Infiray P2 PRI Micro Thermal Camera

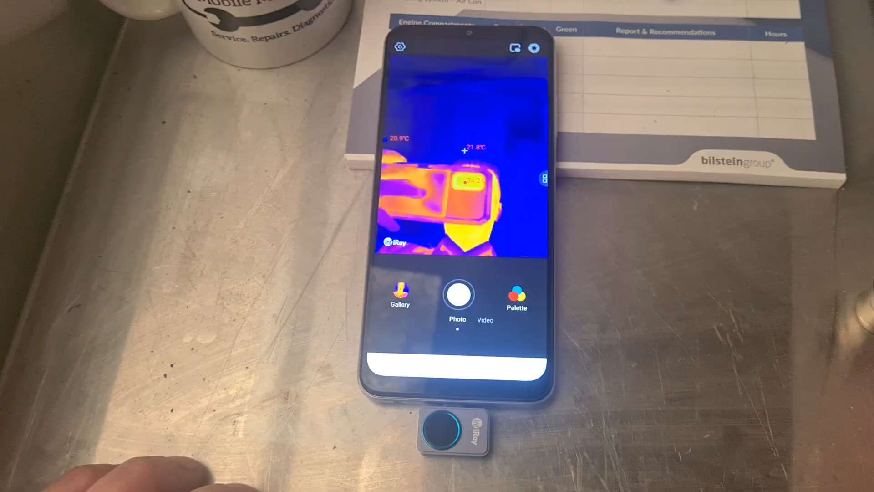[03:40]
So now when you take pictures yourself like that you can
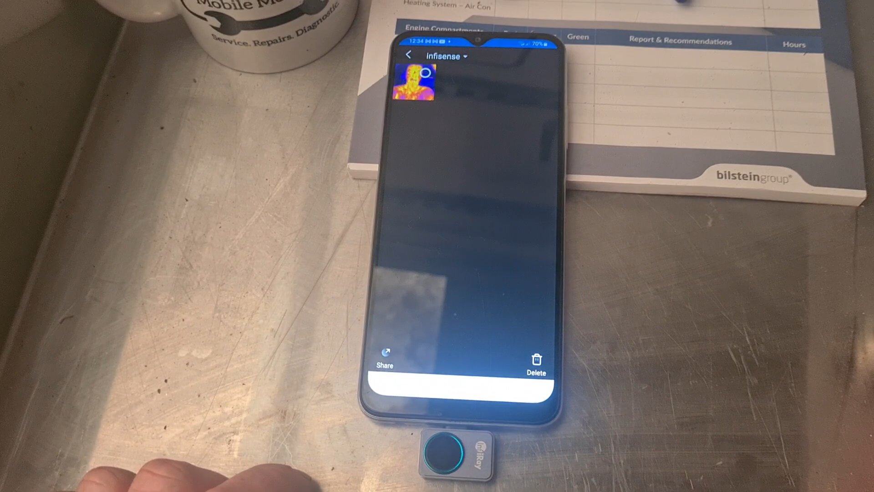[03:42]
go to the gallery and you can see that you have your pictures saved.
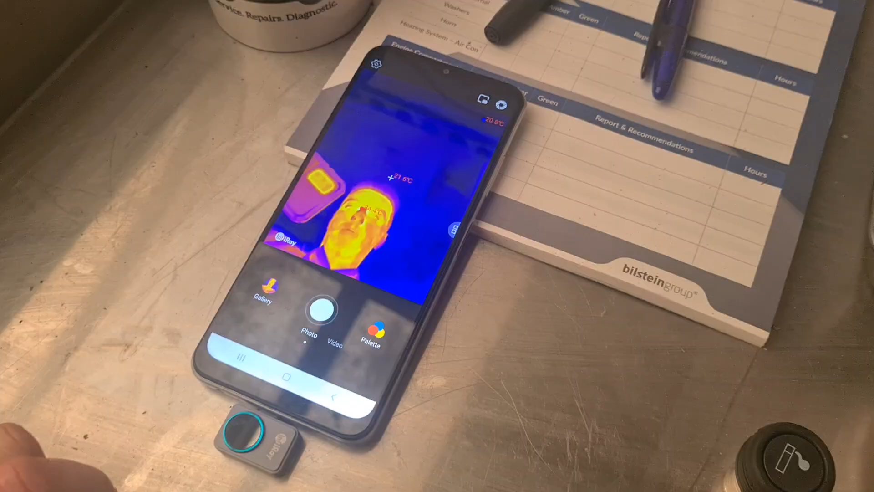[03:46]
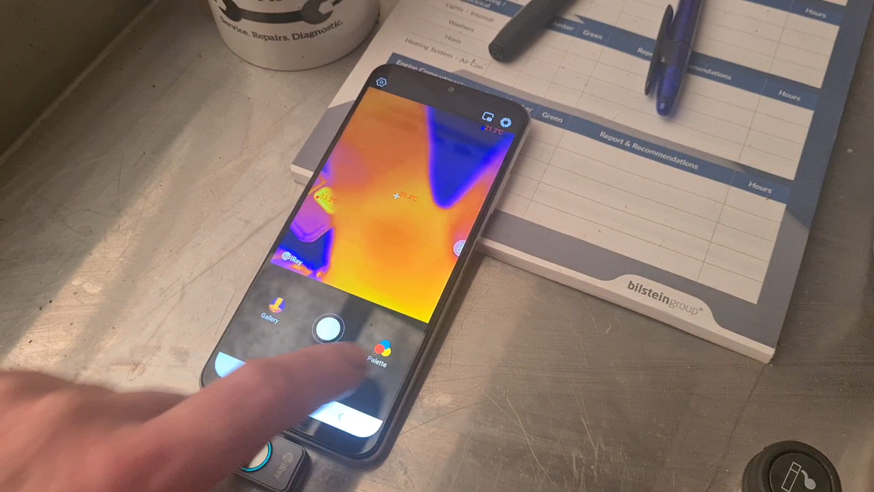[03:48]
Now we can also go in here and change the style of the image in.
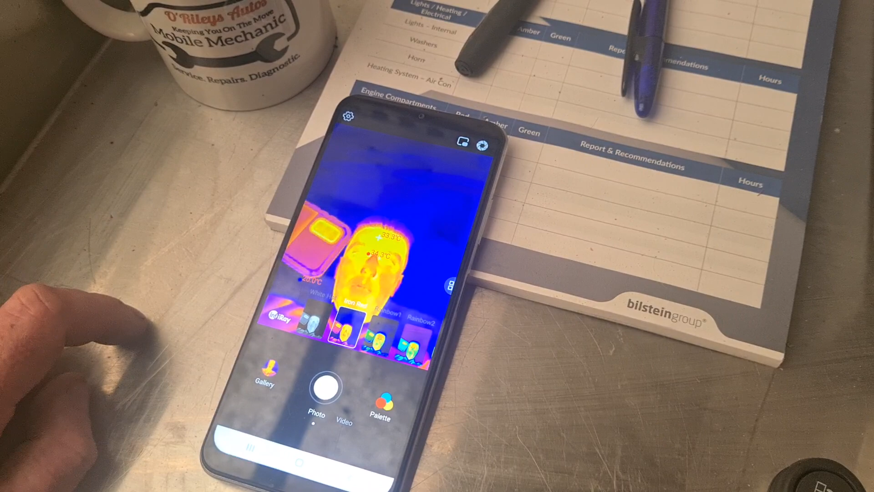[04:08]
That's the most common sort of image there you'd look at when you think of a thermal imaging camera.
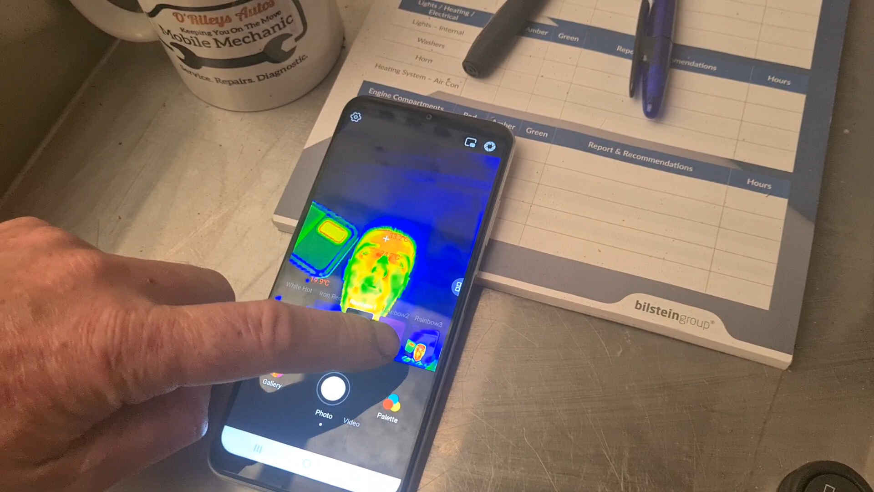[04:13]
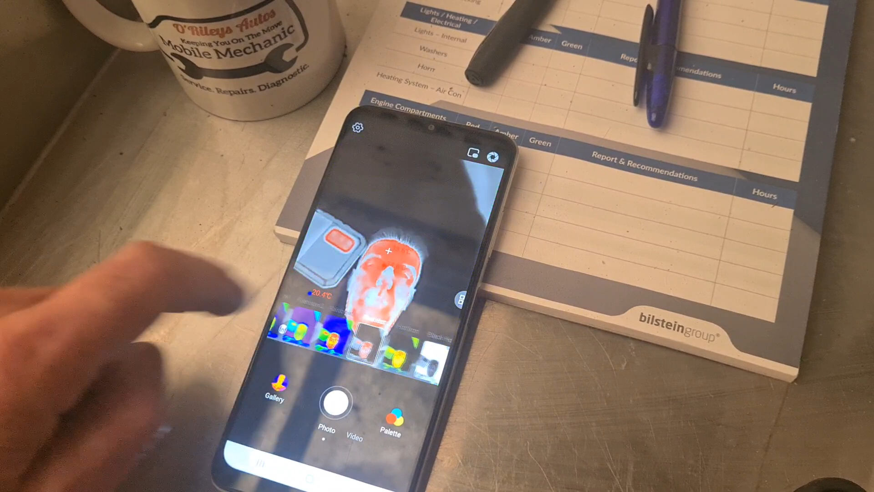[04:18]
Rainbow three, red hot.
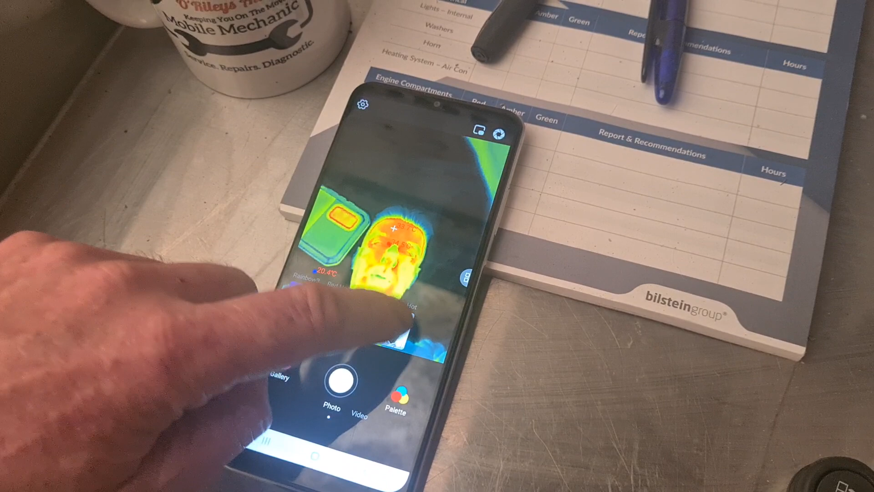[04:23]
And black is hot. Sort of this one is like the darker colour is the hottest section.
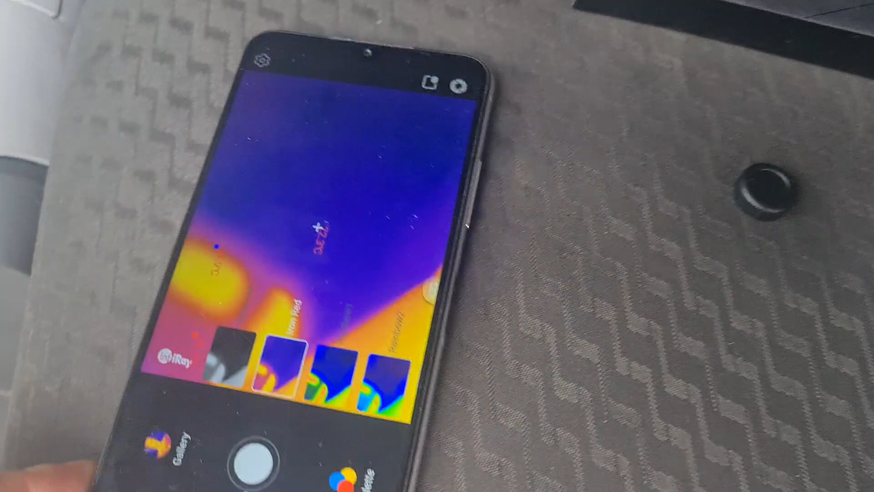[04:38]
And it gives you a closer, close up view like basically.
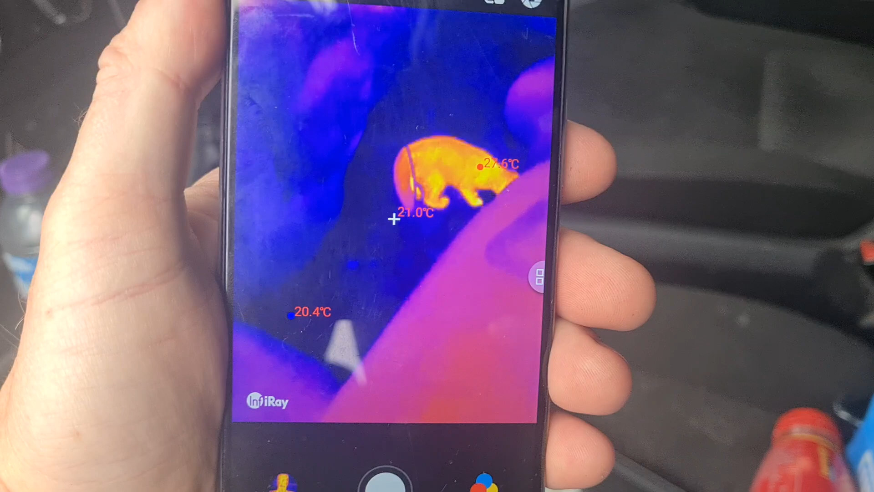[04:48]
On screen: spot 21.0°C, min 20.4°C
It looks like we found something on the thermal imaging down there. What is that?
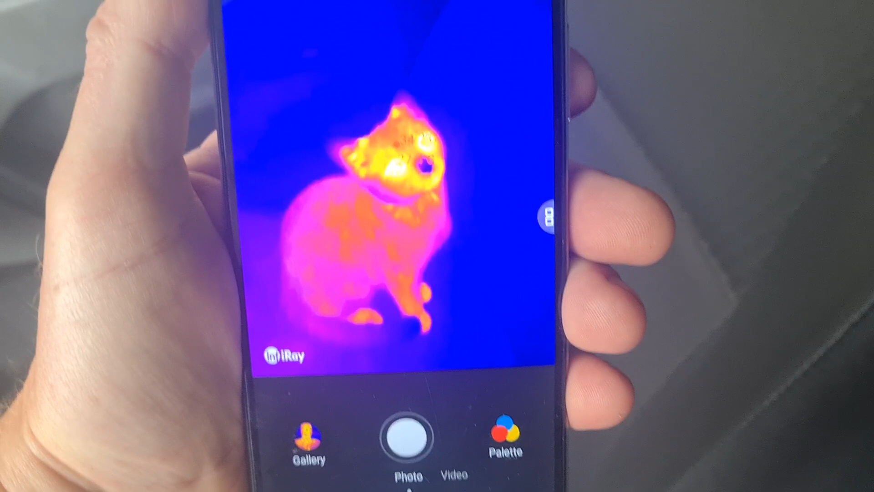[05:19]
What degrees have we got there? It's hard to see it on the camera.
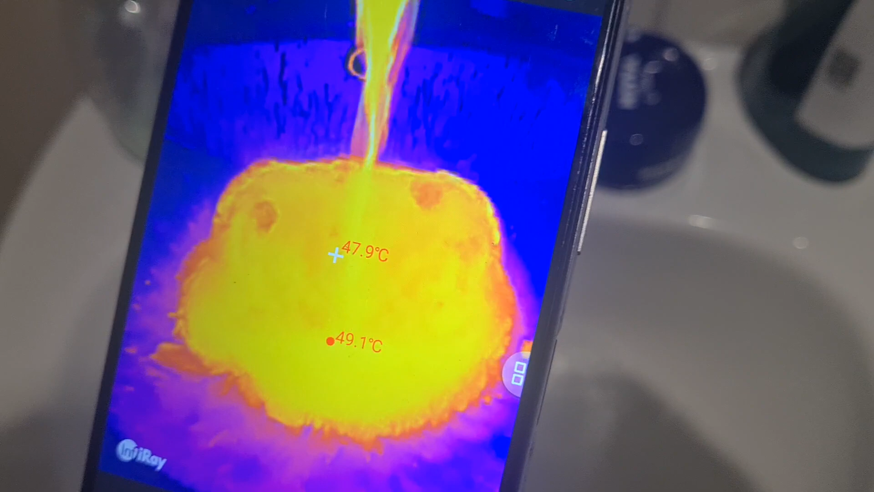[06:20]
On screen: spot 47.9°C, max 49.1°C
I'll tell you what, trying around some hot water does look pretty cool.
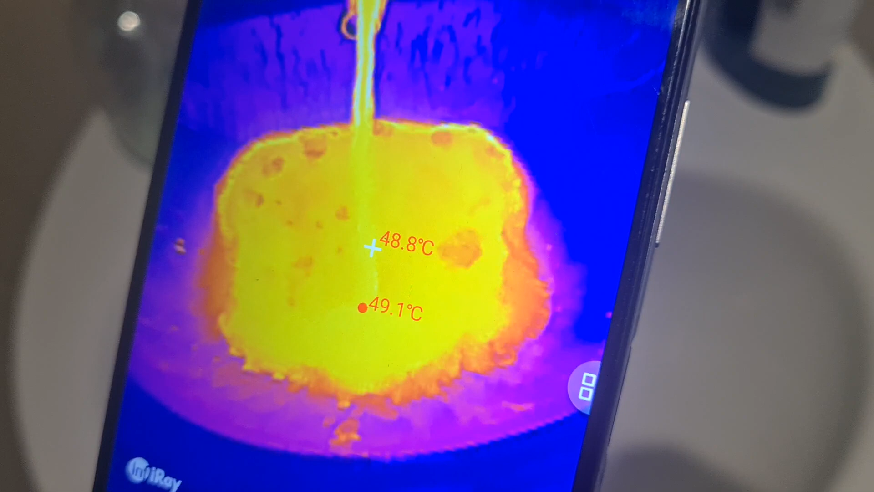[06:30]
On screen: spot 48.8°C
And now cold, cold water.
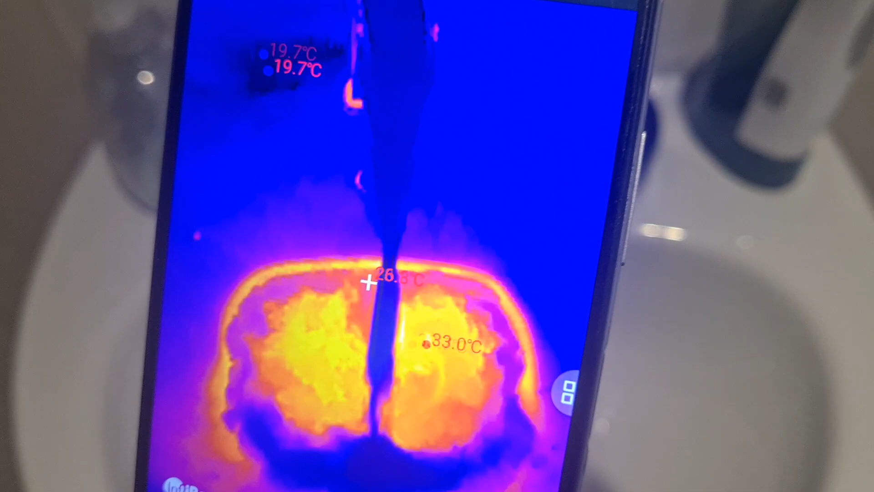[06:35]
On screen: max 33.0°C
You can see it mixing around there with the hot water.